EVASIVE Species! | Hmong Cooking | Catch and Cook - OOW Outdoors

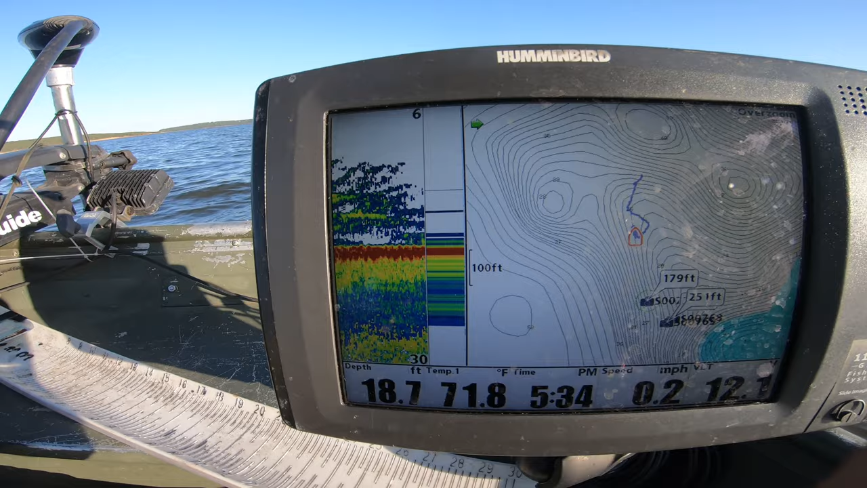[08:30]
On screen: depth 18.7 ft, water 71.8°F, speed 0.2 mph
that's crazy right there that's crazy fish oh yeah it's underneath the boat
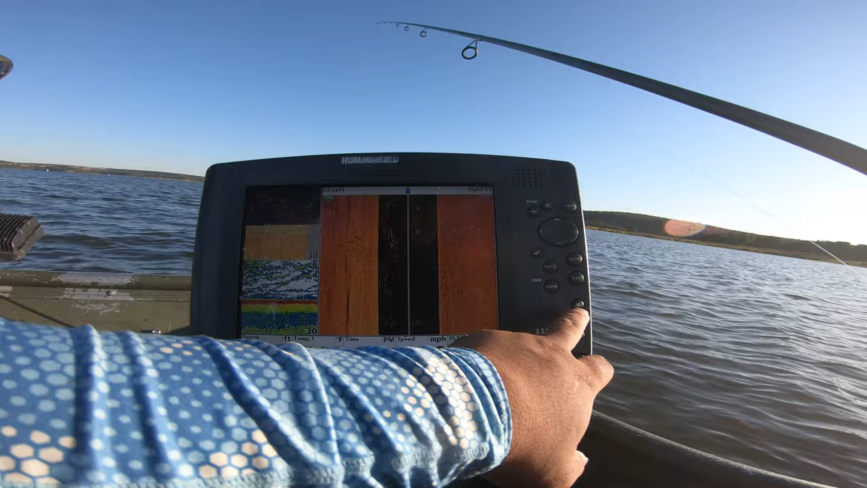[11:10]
and side image he shows there's a ton of them on the left so we're gonna try to catch them on the left see that left side left side and where we going there we go there we go there we go left side left side actually left side means it's below the boat there we go there we go there we go it's too easy bro it's too easy